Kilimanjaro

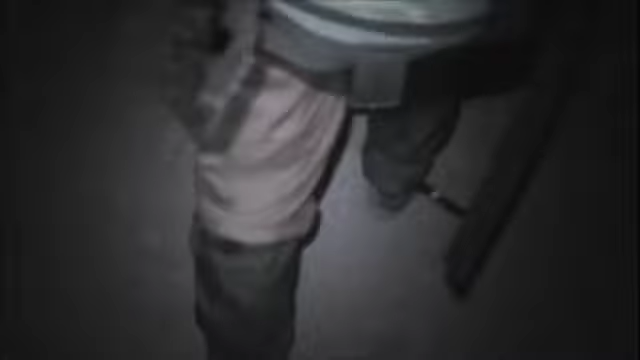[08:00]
It is half past 12. And basically what you see here, that's about it for the next 5 hours. Only the higher we go, the steeper it gets.
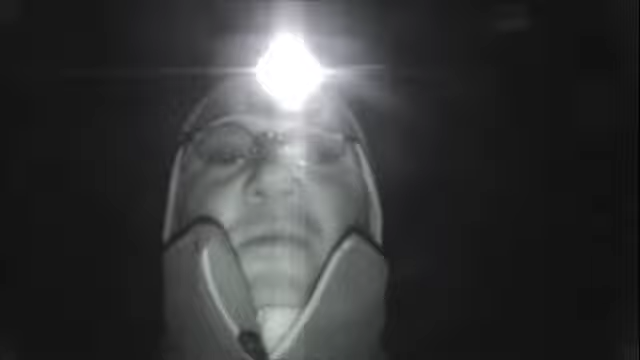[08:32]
But generally speaking, pretty good spirits, still feeling pretty good. We almost could just climb by moonlight, but we still have the headlamps going.